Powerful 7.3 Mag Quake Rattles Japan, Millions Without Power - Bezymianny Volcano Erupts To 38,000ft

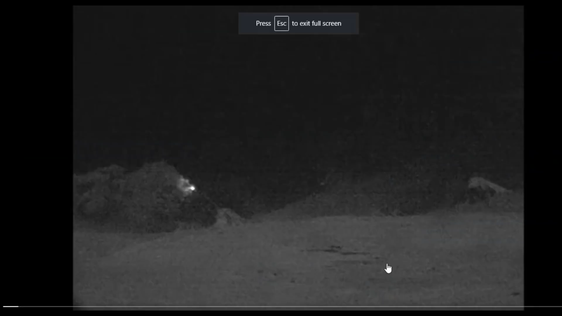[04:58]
this is the highest resolution footage of the actual first event at 38 000 feet another event occurring today
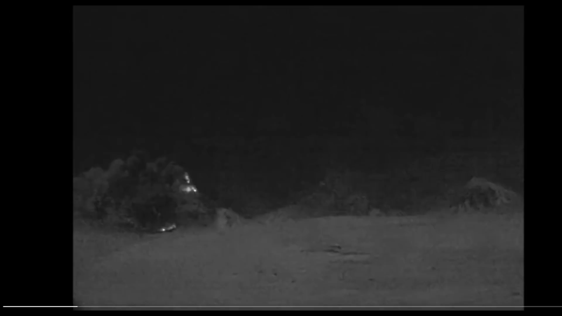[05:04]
you may get some footage from that event tomorrow now at first it doesn't look like anything spectacular we have some pyroclastic flows we have some bombs and some lavas coming down the side of the flank there but it's about to light up so just bear with us and this baby is about to blow in a big way because i was looking at this and saying where is the 38 000 foot plume it has to be a spectacular
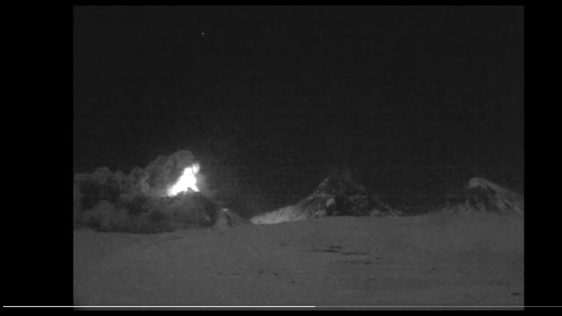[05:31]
explosion to create that there's the explosion boom take a look at that force that's what shoots this cloud seven miles up in into the stratosphere in this region of
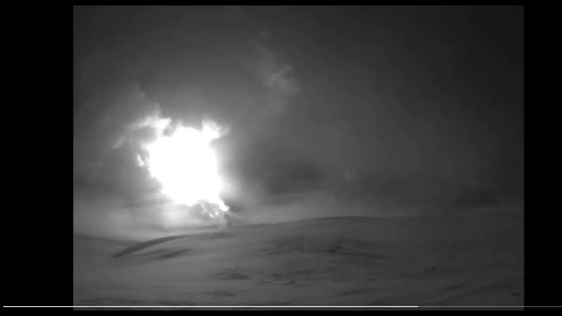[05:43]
kamchakta so this is gonna add a little bit of insult to injury to the current weather patterns we've been experiencing as this one is up in the northern hemisphere and it's just puffed out there so spectacular footage from bezzamiani tonight now here we are over at